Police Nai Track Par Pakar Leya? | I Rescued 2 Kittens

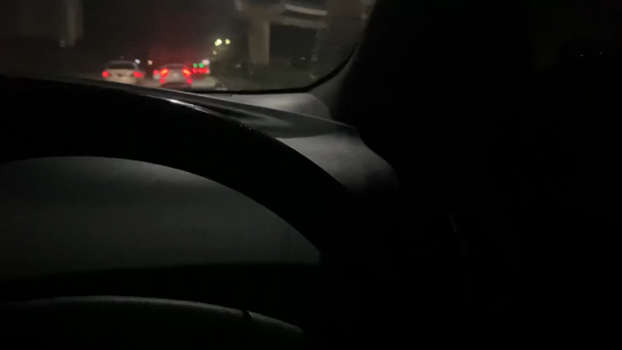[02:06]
یہ کیا سین ہے آج چار پولیس گاڈیا آئی ہے اس طرح آپ
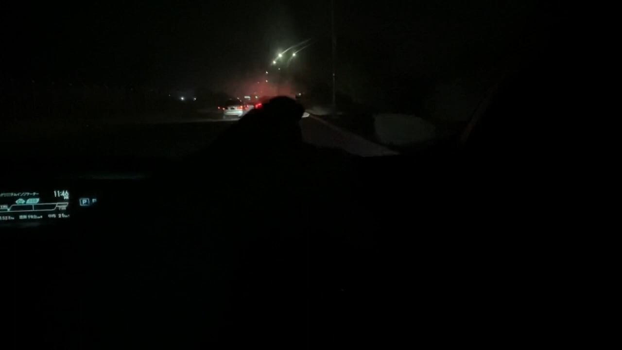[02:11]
اس جگہ سے جائیں گے تو ادھر روٹ پر بھی پولیس کڑی ہے سارے جو مارک ایکس اور